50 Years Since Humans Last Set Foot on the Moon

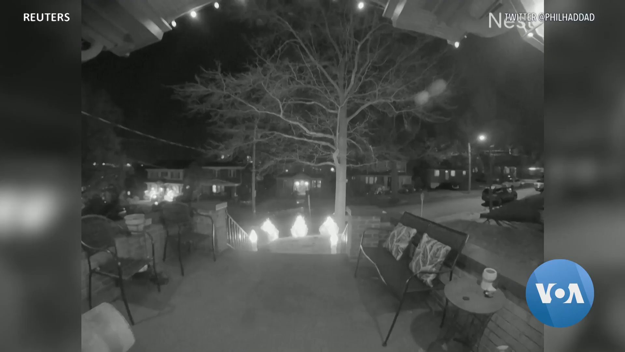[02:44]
Finally this week, from door cameras in beautiful Pittsburgh, Pennsylvania and Cleveland, Ohio, comes security footage of a meteor streaking the night sky. The American Meteor Society says the first half of December is great for meteor sightings,